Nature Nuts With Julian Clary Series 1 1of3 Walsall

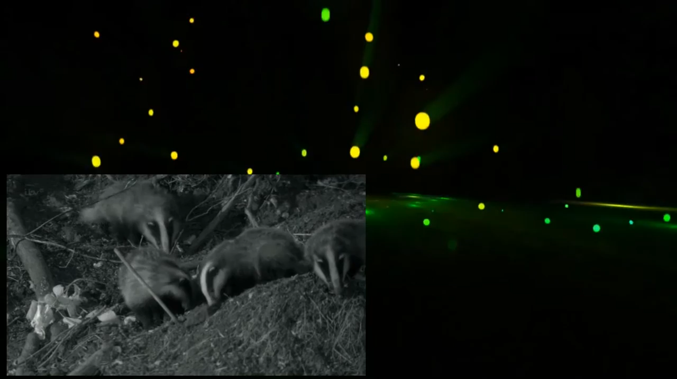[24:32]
Oh, wow. It looks like daylight. The light is incredible. A large badger set like this could have 20 or more animals, although families of about six are usual. Their network of tunnels can extend hundreds of meters underground, and this clan of badgers could have lived here for 50 years or more. Then we notice that some of the badgers are like Harry Styles, friskier than the rest, and realize something very exciting.
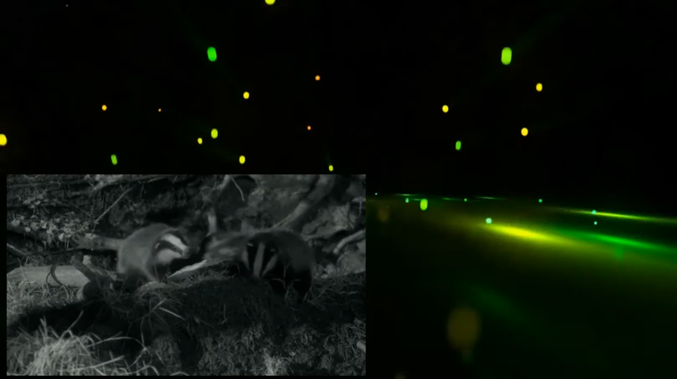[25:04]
These are young cubs. Usually, only one dominant female in the clan will breed, so all the cubs are likely to have the same mother.